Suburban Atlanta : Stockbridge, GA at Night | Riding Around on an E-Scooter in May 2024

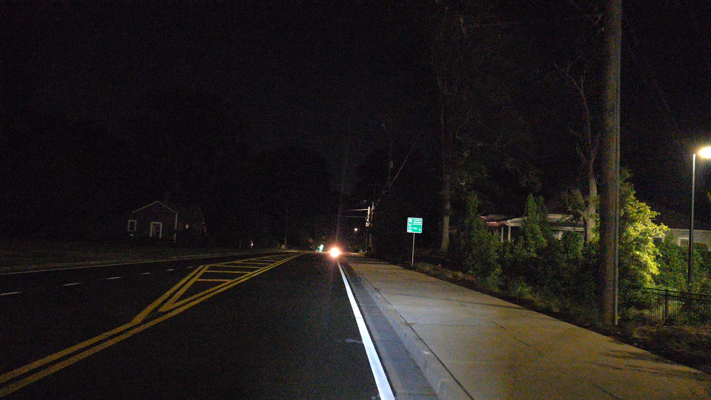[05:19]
To the right is the Stockbridge Amphitheater, which was built in the very early 2020s, 2021.
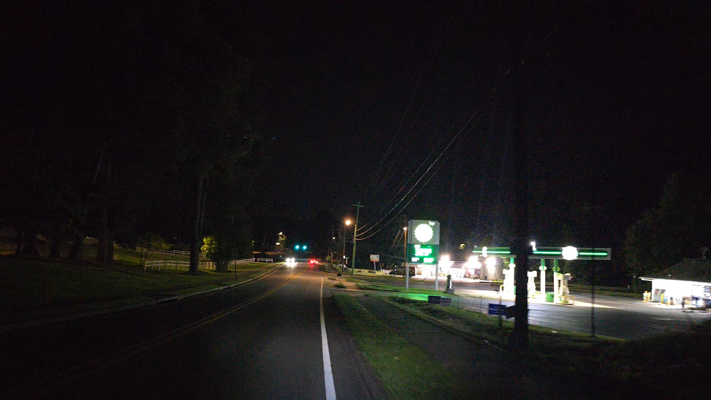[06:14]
The time that they usually close. Here's the Cochrane Park to the left. They opened in 1988.
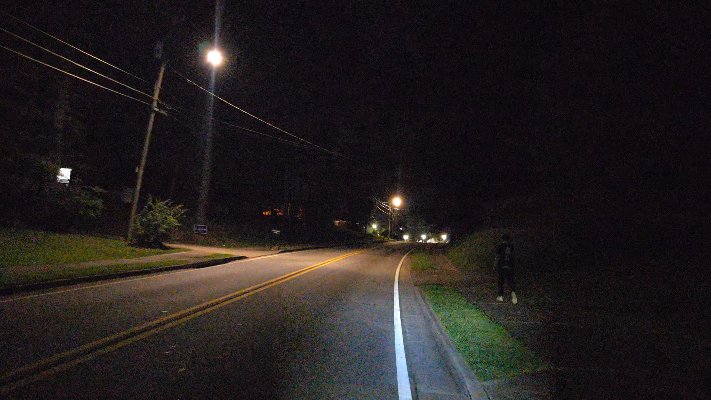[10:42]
You have to exercise caution if you're going to be scooting over here, as it's not really a common place to scoot around, but you may have other people at times scooting, but at least at this day and age, here in 2024, you have to be careful. Here's the Stockbridge Amphitheater.
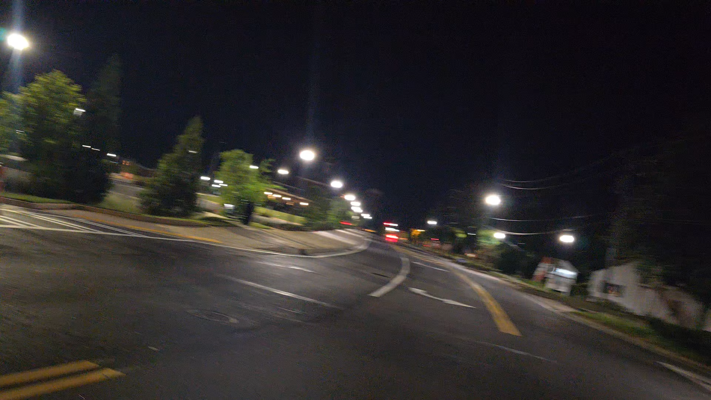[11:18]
We're going to pull through over here real quick.
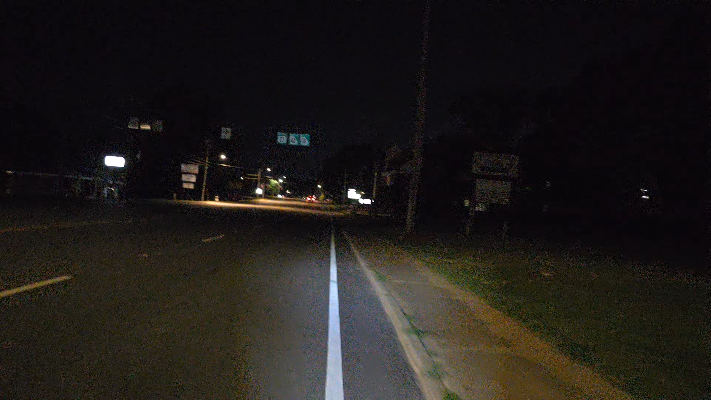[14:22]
A barber shop for a long time, but they went out of business. Now it's a realtor place called Vin and Ross Realtors as of May 2024 at the end of May.
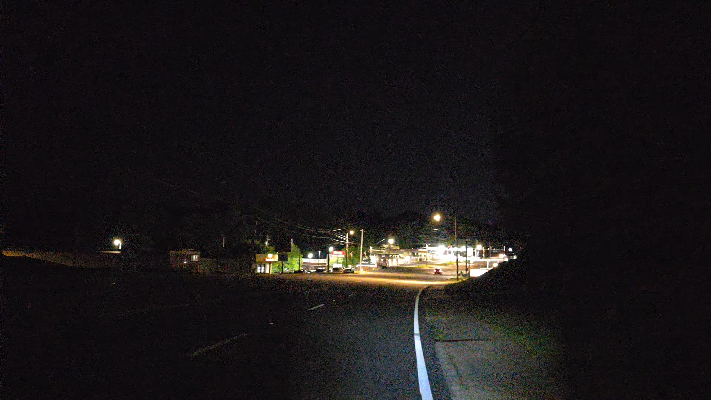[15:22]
But at this very moment, I'm going to stay on the right-hand side of the lane.
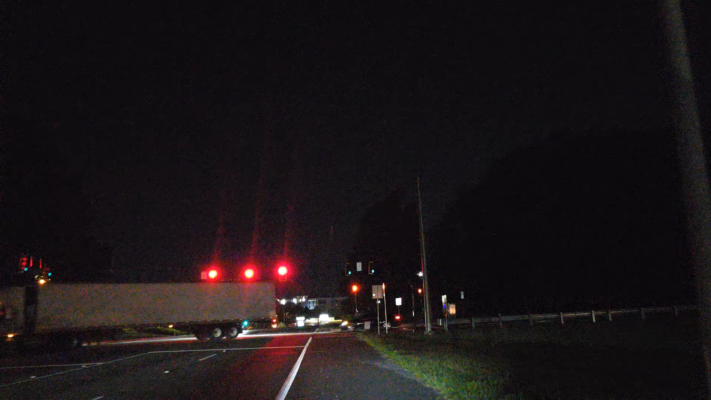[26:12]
So we're on the outskirts of Stockbridge, Georgia, by the hotel districts. To the right is a Chick-fil-A, an IHOP.